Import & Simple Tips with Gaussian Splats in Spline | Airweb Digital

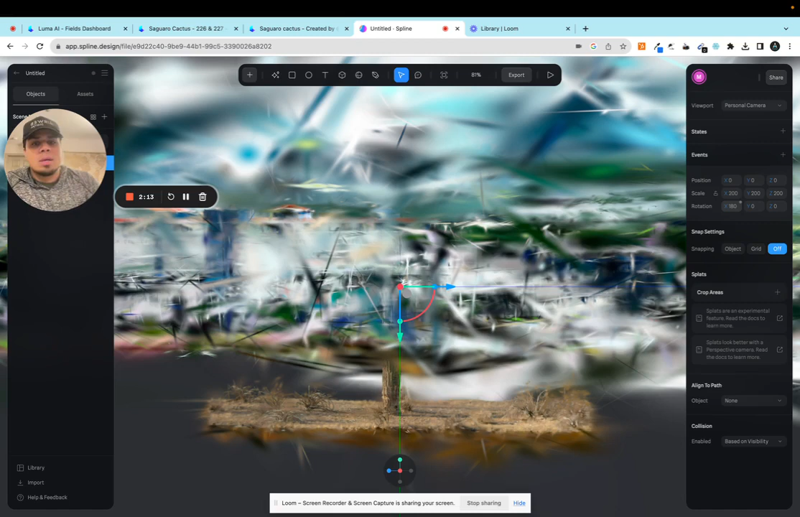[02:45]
the 180 and grab your crop area so you have your bounding box and then you
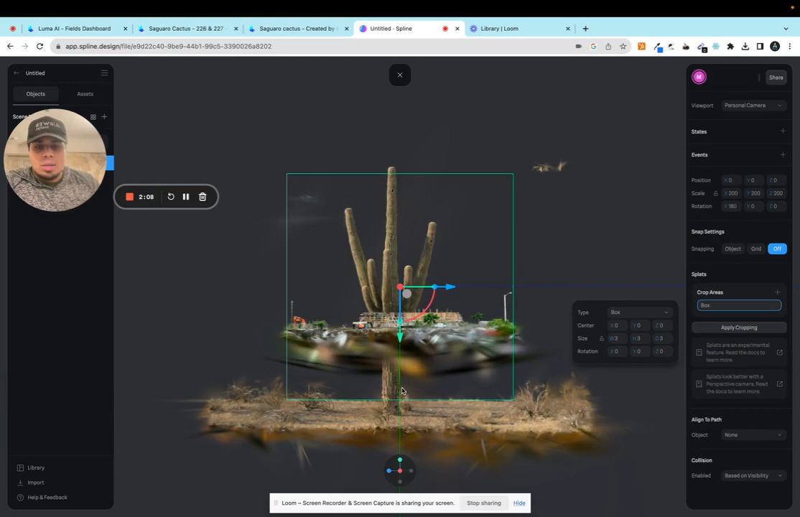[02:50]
can go ahead and choose how much of an area that you want from your scene so i'm just going to move this around so we get this whole construction site
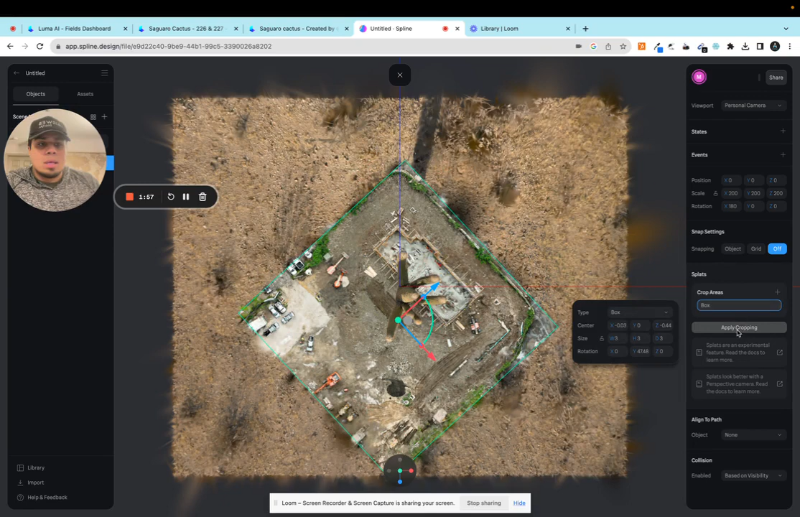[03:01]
and then apply the crop come back down here it's a little weird it's a lot smaller than the cactus so instead of making the cactus smaller i'm just going to make the construction site bigger
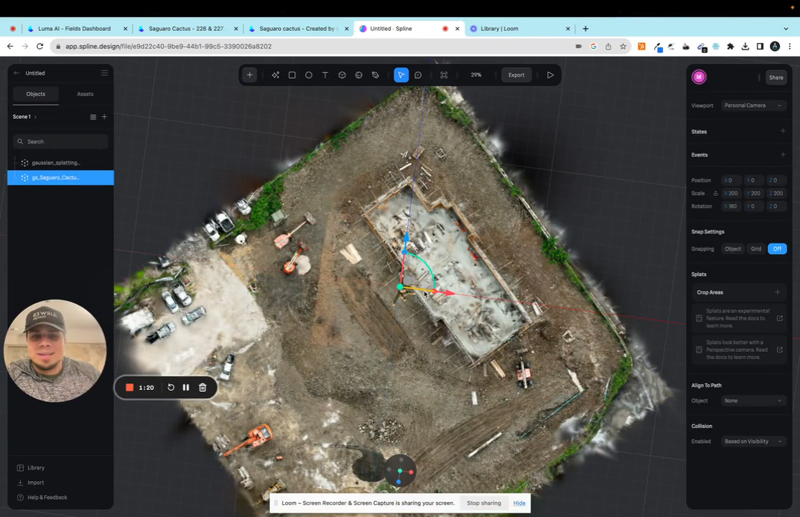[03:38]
think that'll look a little bit better if it's like in the middle area cool
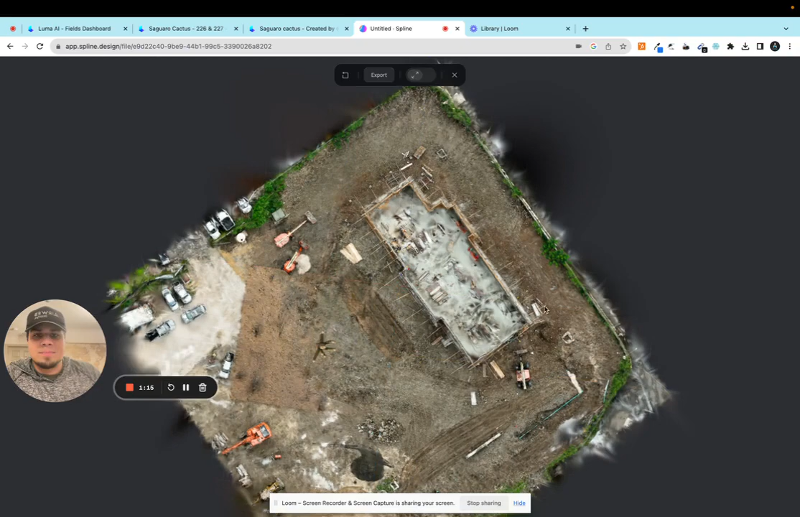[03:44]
sweet got my cactus got my construction site the cactus is like sucking into the ground so
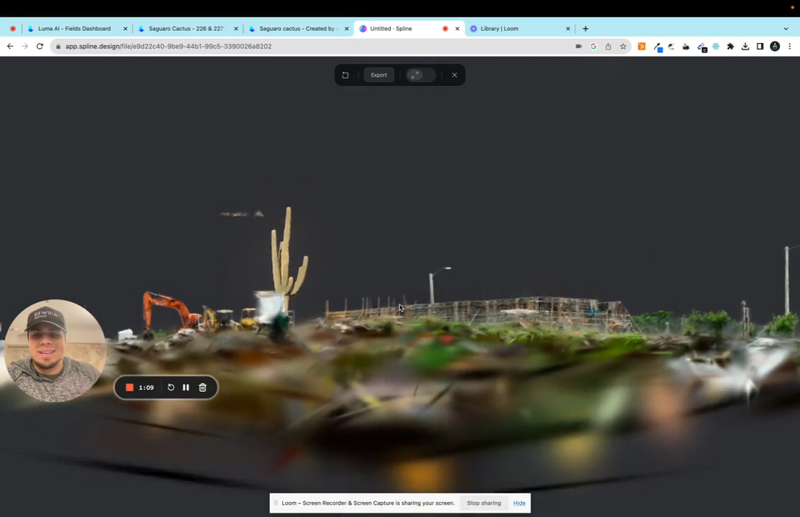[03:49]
you can just change that up over here with a little drag and drop controls and it's really really easy to
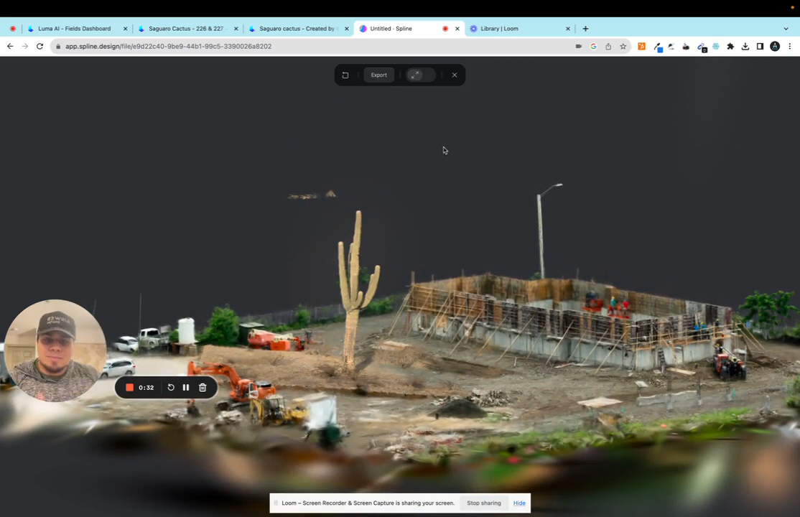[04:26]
actually my cactus is a little crooked right here so let's just kind of tweak that go
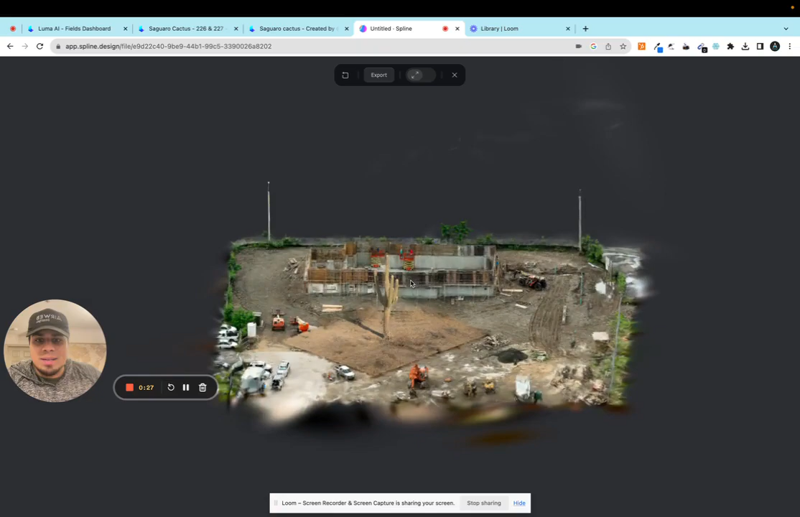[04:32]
back and forth with it but you get the point you can merge your splats have one